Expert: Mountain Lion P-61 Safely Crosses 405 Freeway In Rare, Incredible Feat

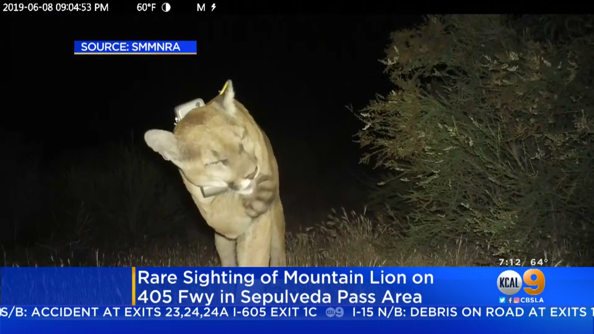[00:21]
THIS IS THE LAST VIDEO RESEARCHERS HAVE OF P61, TAKEN IN EARLY JUNE WHEN HE WAS STILL LIVING WEST OF THE 405, A FEW WEEKS LATER ON JULY 19TH, THE 4-YEAR-OLD MOUNTAIN LION WOULD MAKE A MOVE RESEARCHERS WISH THEY GOT ON CAMERA,
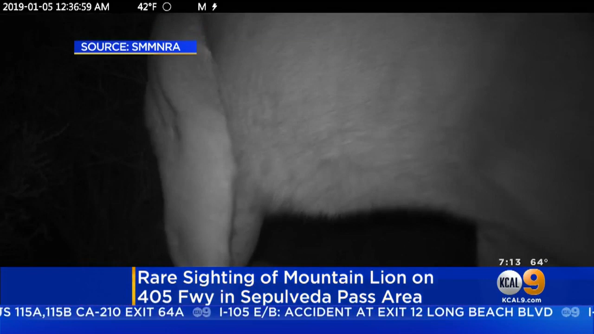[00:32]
SOMEHOW, SOMEWHERE, SAFELY CROSSING THE FREEWAY IN THE SEPULVITA PASS, HIS GPS CALLER PINGING AT 2 A.M.